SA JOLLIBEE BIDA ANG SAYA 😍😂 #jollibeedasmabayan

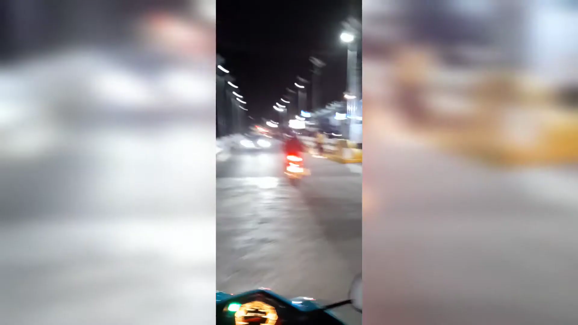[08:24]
Ito yung Suki Mart. So, unahan lang ito na Suki Mart.